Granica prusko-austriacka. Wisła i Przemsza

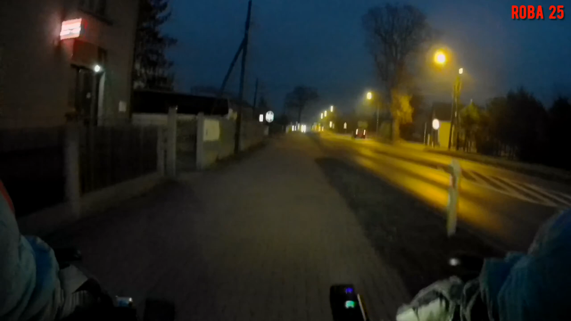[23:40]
Degolówka się zbliża. Jadymy ścieżką rowerową w Bieruniu. No, szału z kilometrami nie będzie, nawet nie pytajcie ile jest. Ale to nie było celem dzisiaj. Były słupki, niestety ani jednego my nie znaszli. Hańba, wstyd.